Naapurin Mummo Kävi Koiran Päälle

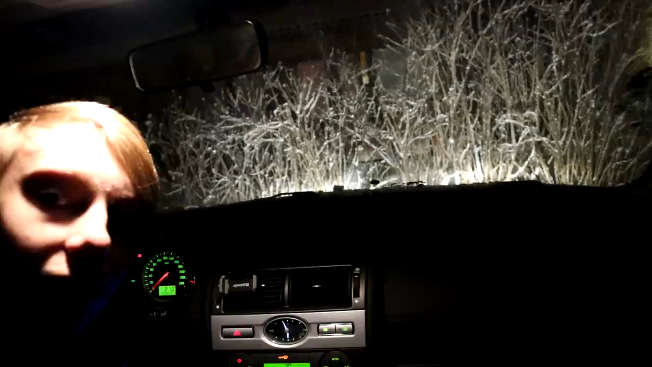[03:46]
uus Mä kerron teille taas siistin tarinan Ja meillä on tänään tämmöset
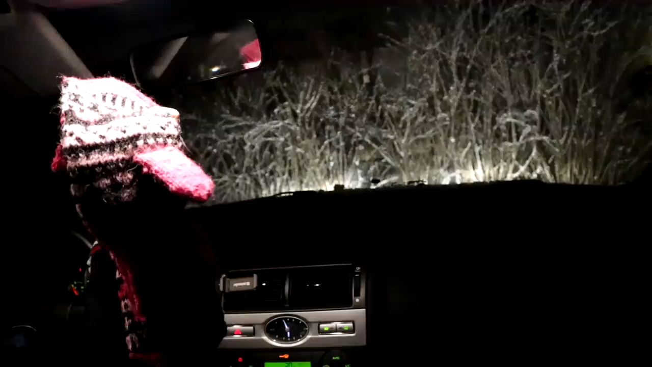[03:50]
hienot pinkit Tass on sydämiä Se nyt ei näy kunnolla Mutta tämmöset tosi siistit
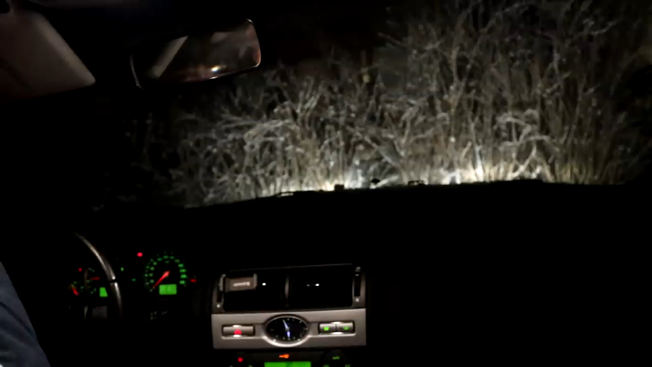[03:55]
tumput Mitkä mä en tiedä ostiks mun äiti nää jostain Vai tekyykö se ite Mutta meillä on tämmöset Ettei tulisi kylmä Koska täällä on kylmä Mihin oinkin se talvi tuli Tänään vaikka ajellaan nyt Ekat kilsat taas niinkun mummo Niinkun joku siellä kommenteissa sanoi